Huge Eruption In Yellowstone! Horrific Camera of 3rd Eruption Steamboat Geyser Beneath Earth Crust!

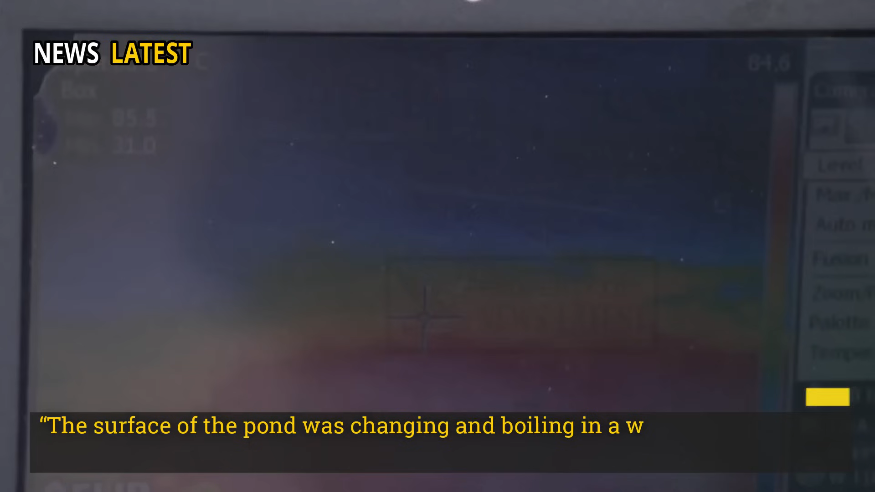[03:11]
The surface of the pond was changing and boiling in a way that we've never seen before.